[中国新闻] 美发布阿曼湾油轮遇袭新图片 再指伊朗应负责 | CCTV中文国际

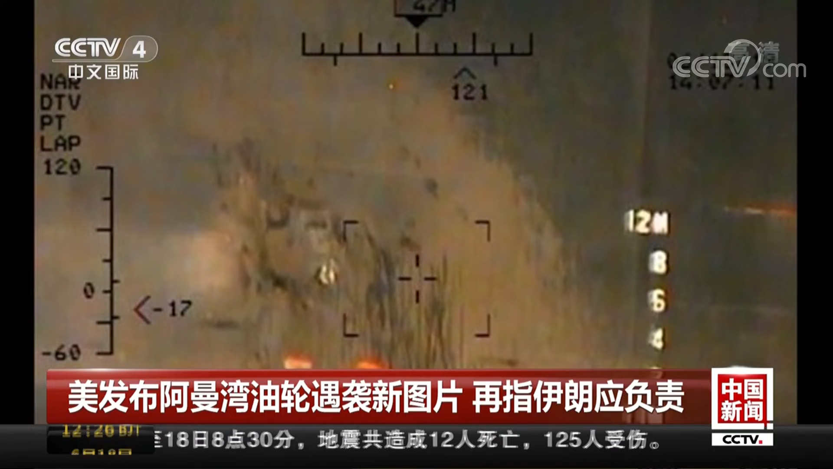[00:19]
其余的照片为事发后第二天，也就是14号拍摄的游轮受损情况。